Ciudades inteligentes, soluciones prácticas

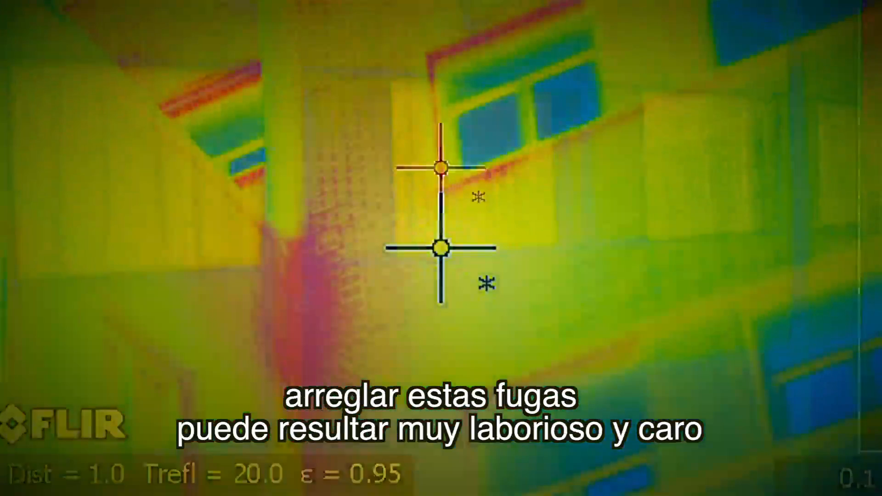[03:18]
Now, if you want to find the leaks, it can be very painstaking and expensive.
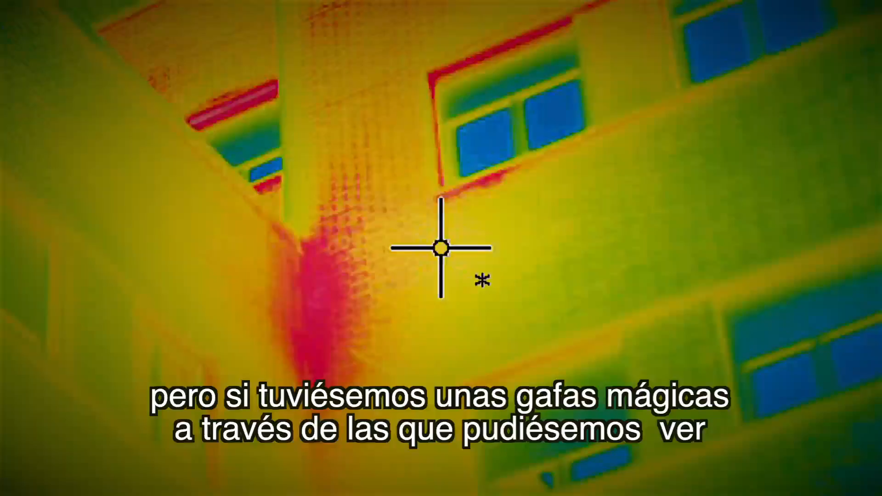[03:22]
But if you had a magic glasses through which you could see the heat escaping, then you could quickly go fix it, right?